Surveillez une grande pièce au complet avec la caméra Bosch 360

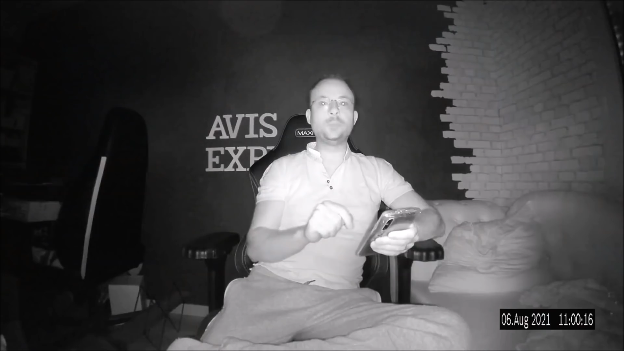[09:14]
Avec plaisir, voilà un test d'enregistrement nocturne. Je suis juste à côté de la caméra. Normalement, vous devriez me distinguer sans aucun problème. On va refaire le même test, mais à l'intérieur de mon salon avec un petit peu plus d'éloignement.
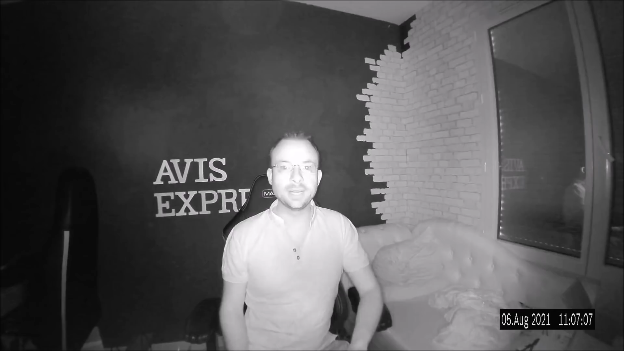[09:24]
Ah, c'est une petite chose. Je suis situé à seulement 50 cm de la caméra. Et regardez l'angle 120 degrés qui est quand même assez costaud, qui prend en charge une grande partie de la pièce. Même si la caméra n'est pas forcément focus sur moi. Il y a de fortes chances qu'elle me voit. Alors là, ce que je vais faire, c'est un test de détection de sensibilité de mouvement.
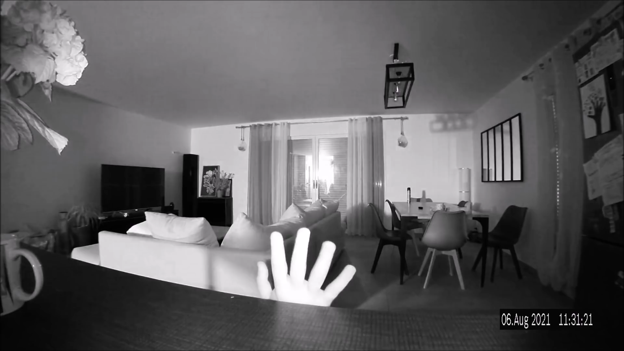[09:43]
Si je peux bouger ma main comme ça légèrement à fleur de table, est-ce que la caméra me voit ? Ce qui peut être intéressant aussi, c'est de parler tout doucement, de façon voleur.
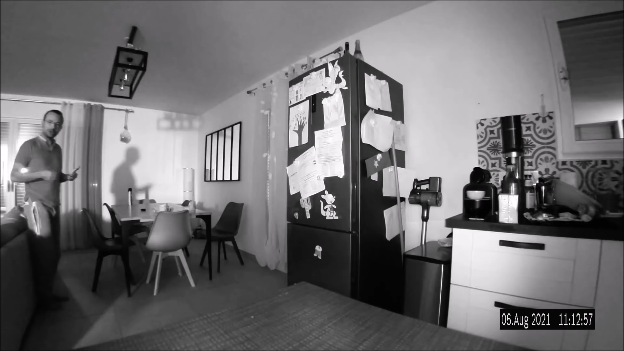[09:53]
Je sens que les voleurs parlent comme ça, histoire de voir si la caméra est en mesure de calmer les sons. Même en parlant relativement doucement.
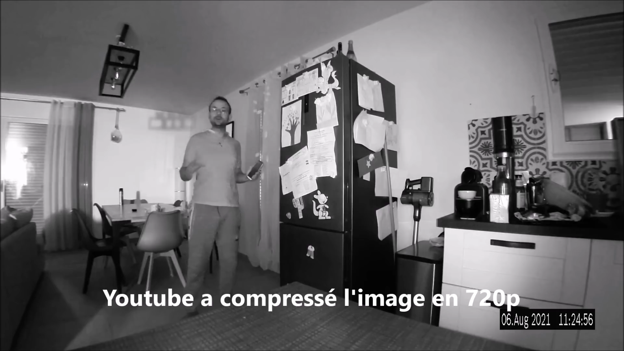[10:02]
Vous trouvez comment extraire les vidéos de la carte SD de la caméra assez facilement. Vous les transférez via l'application sur votre compte YouTube. C'est facile à créer. Et ensuite, vous présentez le compte directement aux forces de l'ordre, où vous téléchargez les vidéos depuis YouTube. Un point perfectif que je voulais vous montrer, c'est qu'on perd le son lorsque la caméra tourne autour d'elle-même. Vous allez voir, je vais continuer à vous parler de la caméra.
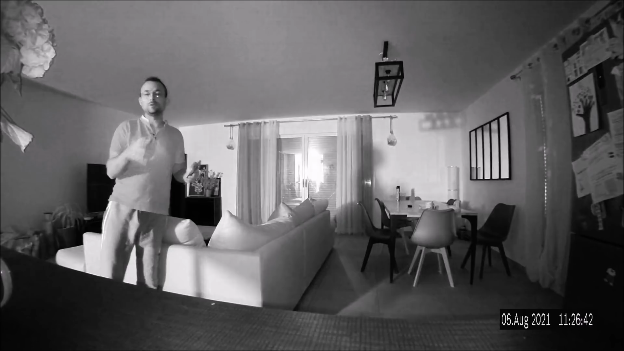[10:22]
Voilà, pendant une fraction de seconde, vous n'avez plus entendu. Dernière chose à notifier, n'obstruiez pas l'addition de la caméra. J'ai mis des fleurs juste ici. Et si je me déplace à 360 autour d'elle, pour aller voler des bonbons dans mon placard juste derrière, malheureusement, elle ne me verra pas. Dernière chose que je voulais vous montrer, c'est la qualité réelle de l'image, telle que vous l'aurez sur votre smartphone.